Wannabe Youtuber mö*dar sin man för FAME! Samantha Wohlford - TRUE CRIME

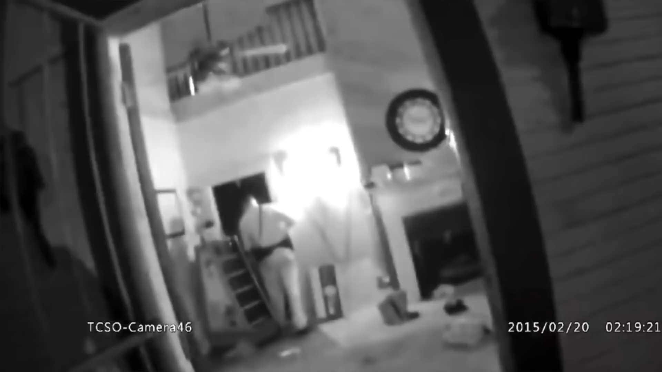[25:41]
Och de har en kroppskamera på sig så allt finns faktiskt dokumenterat.